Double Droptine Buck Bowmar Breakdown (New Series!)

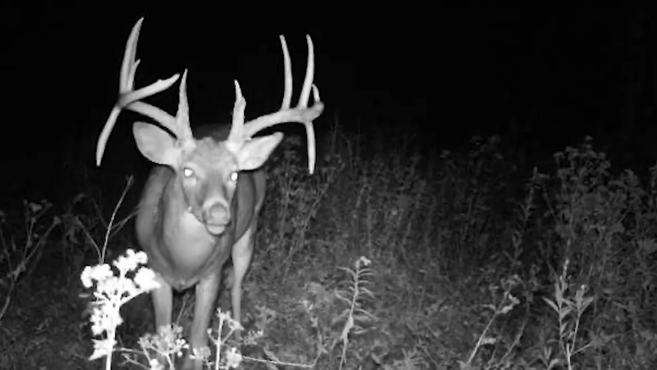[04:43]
deer shows up and I'm just like oh my gosh I can't believe this look at this deer it just had matching drops but you had a big typical frame even as